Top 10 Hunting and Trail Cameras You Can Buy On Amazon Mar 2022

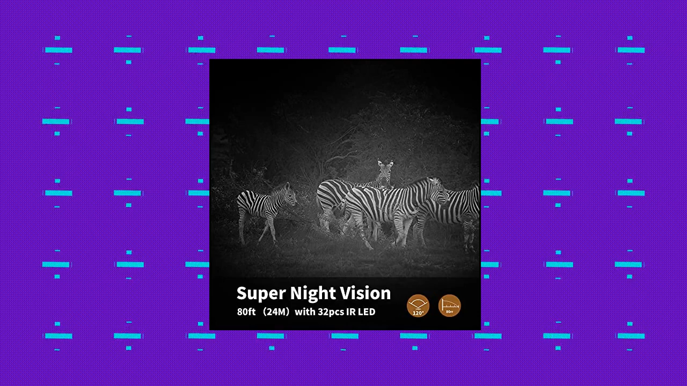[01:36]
Wasata Trail Camera 24MP 1920p HD. Hunting game camera 0.2s trigger trigger.